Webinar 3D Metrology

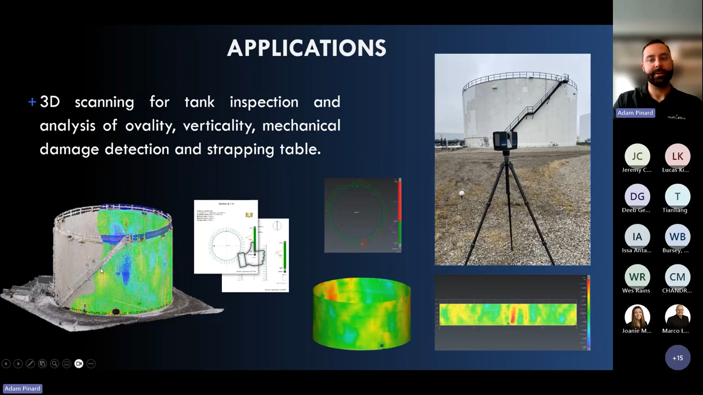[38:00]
We can combine interior and exterior. Those are type of project we often do. Here's a project for a long range scanner combined with ND scan. As I showed before, you can see the position of the scanner around the area of interest,
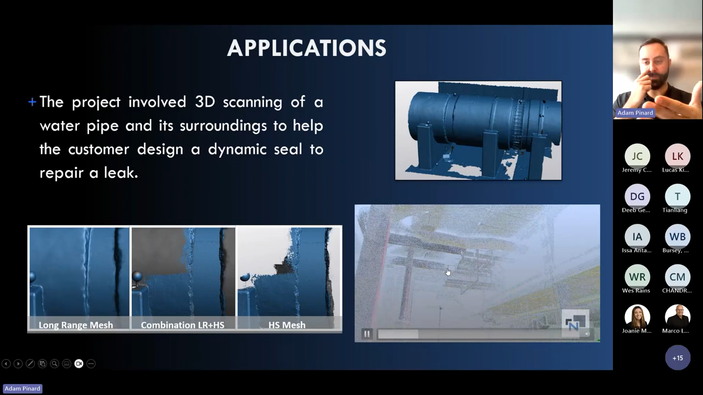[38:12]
which was the reservoir over there. So there was a leak in that conduit. There was concrete around that conduit. So what we did is scan that area, but the advantage again of 3D scan is you get the whole environment.
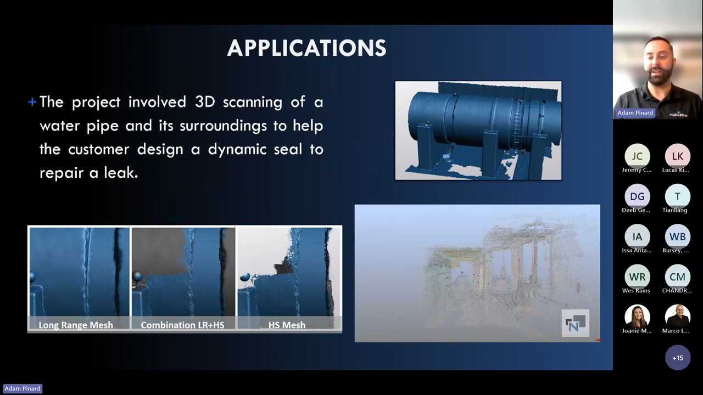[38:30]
So if you wanted to scan the full building, we could have. So now just to show you that. These long range scanners have a level of detail of 1.5 mm.
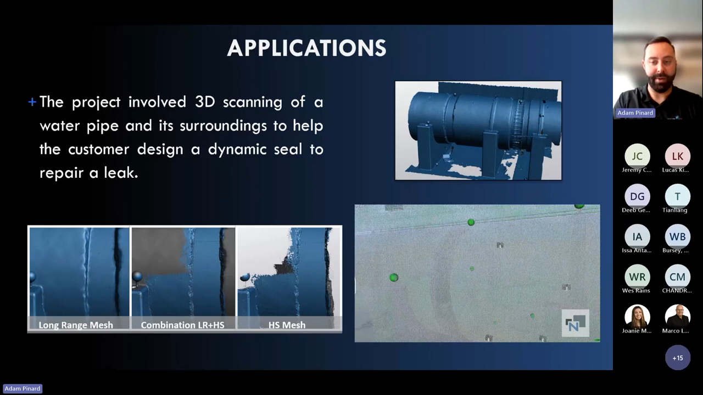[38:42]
So as you can see over here, when we extract the point cloud, it's a bit rough.
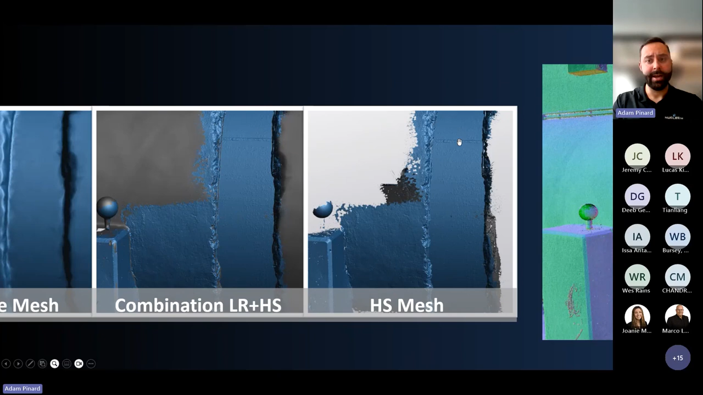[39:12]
Speaking of like sub-millimeter accuracy, up to 100 microns of accuracy for that diameter. You can even see the disparity in the concrete columns. Thing is, we combine these two scans,
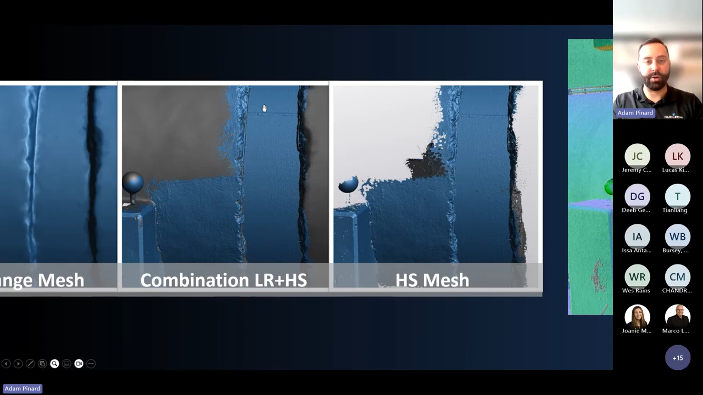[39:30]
so our customer was able to properly design that dynamic seal around it and then fit its support out of the general geometry of the project.
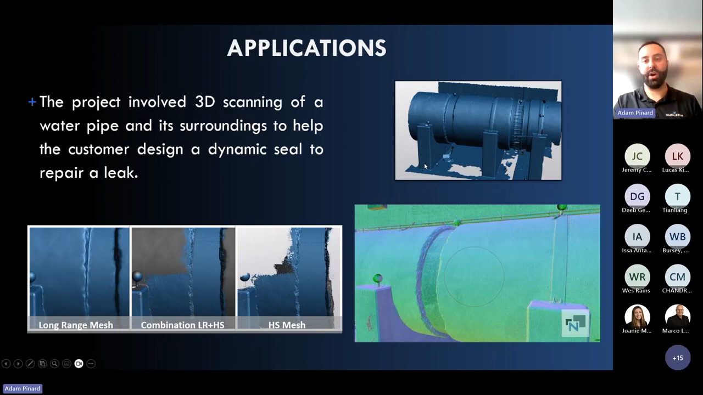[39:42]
So that's a great deal when you want to have the highest resolution or detail with the ND scan combined with the generic environment with the long range scanner.